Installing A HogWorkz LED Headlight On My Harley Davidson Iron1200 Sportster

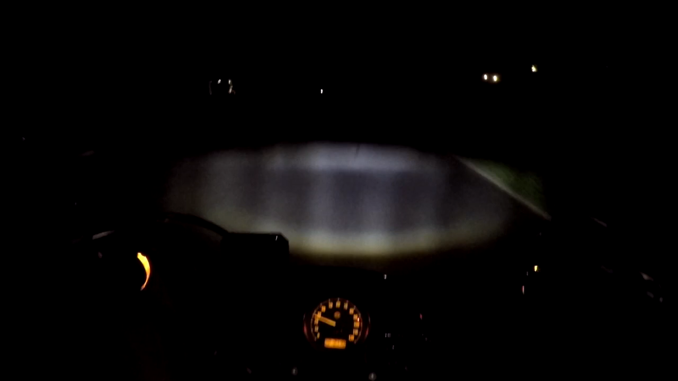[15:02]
The new headlight is very bright, very white. I like it a lot. but my headlight adjustment seems to be off. So I'm actually gonna do a second part to this video where I show how to adjust the headlight according to the Harley Davidson specs and how to do it on the bike. So be watching out for that video. So hit the notification button so you get notification.